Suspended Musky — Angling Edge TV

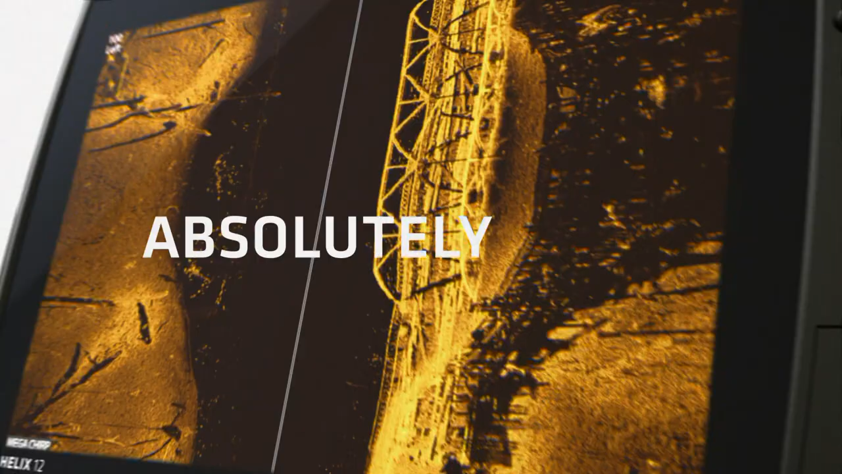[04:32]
The days of wasted casts and missed opportunities are over.
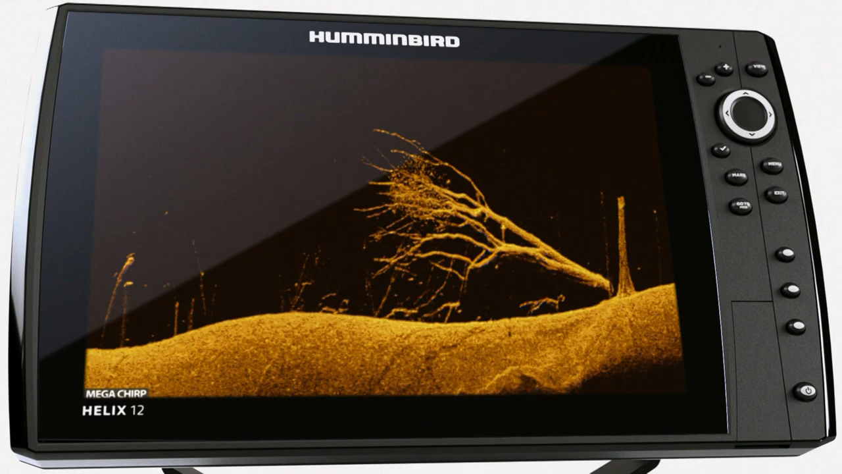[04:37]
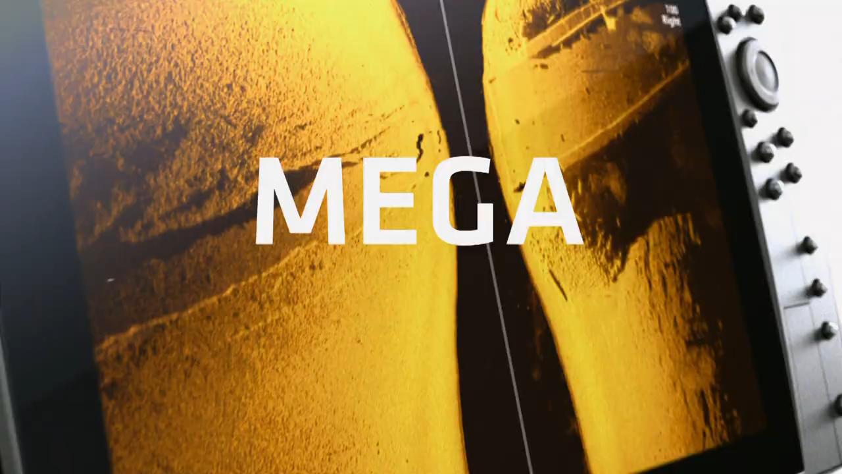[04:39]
New Mega Imaging takes fishing into the megahertz range for the first time,
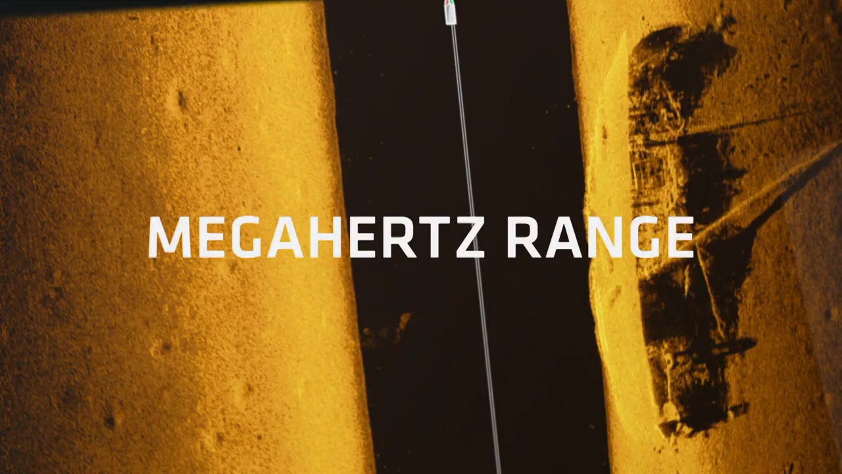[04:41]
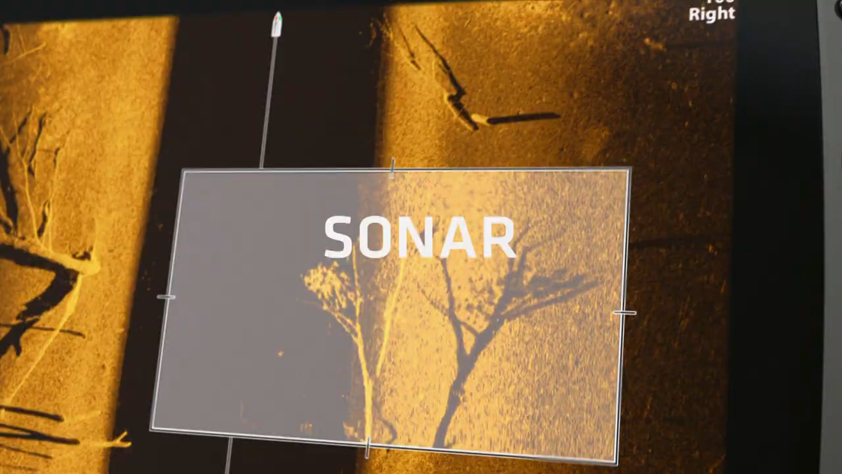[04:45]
because higher frequency sonar means higher frequency of this.
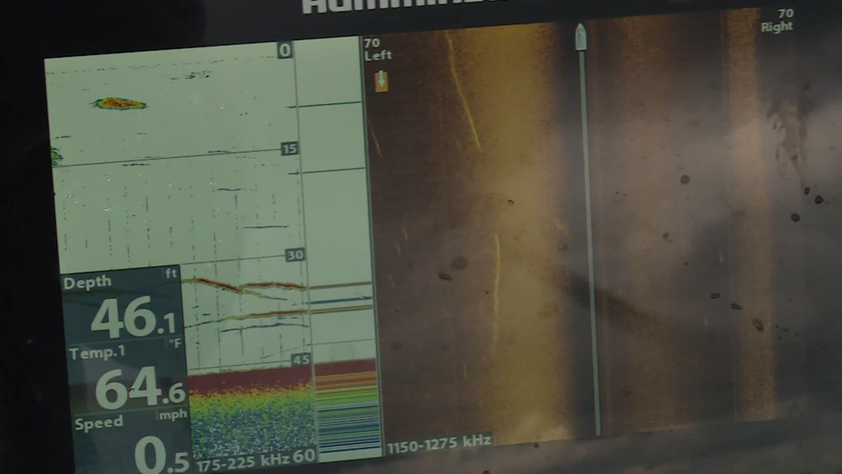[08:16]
On screen: depth 46.1 ft, water 64.6°F, speed 0.5 mph
Side imagery on my Helix depth finder was critical to identify hard to soft bottom transitions, baitfish schools, and muskies. Josh theorizes that hard to soft bottom areas form walls or edges when the plankton moves vertical.
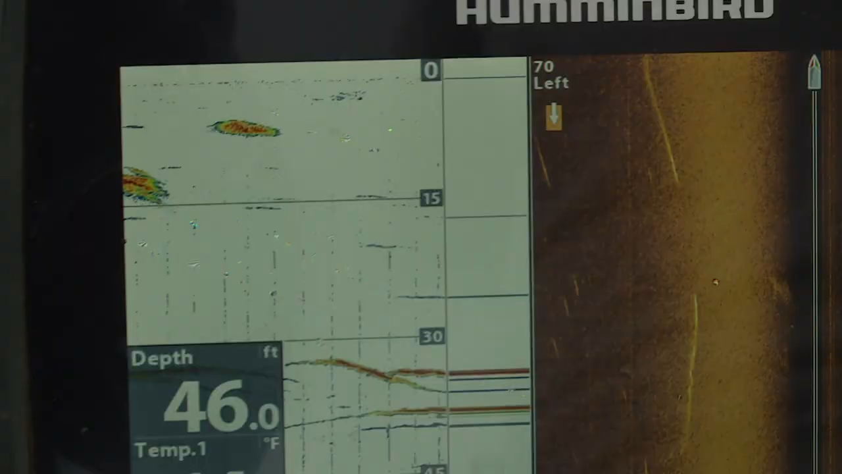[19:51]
On screen: depth 46.0 ft
and look on your electronics for those hard to soft bottom transitions that we were talking about. Also looking for baits. And if you get bit,
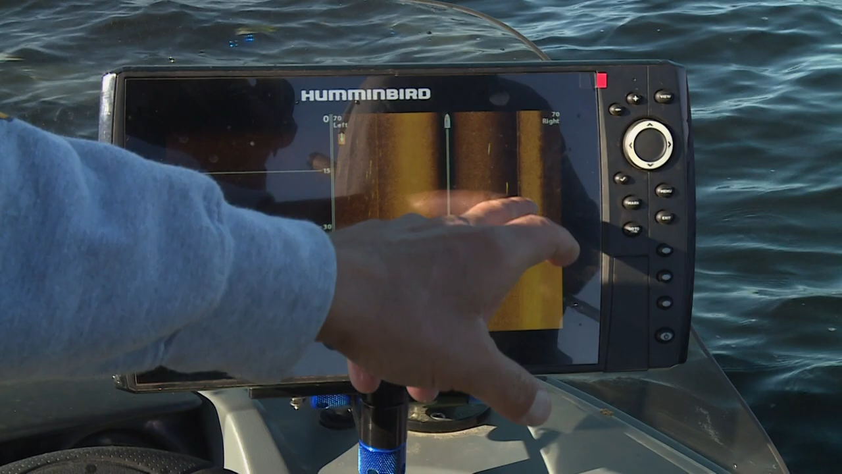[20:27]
Find the area where there's the most bait, find those transitions, which a lot of times those two things go hand in hand.